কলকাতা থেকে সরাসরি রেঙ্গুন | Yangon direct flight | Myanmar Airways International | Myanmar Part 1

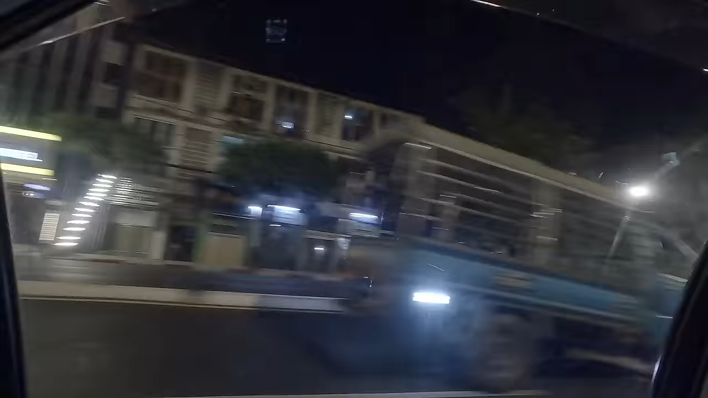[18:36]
এখন বাজে 10:30 লোকাল টাইম, পুরো শহরটা ঘুমিয়ে পড়েছে, রাস্তাঘাটে লোকজন প্রায় নেই, গাড়ি ঘোড়াও নেই।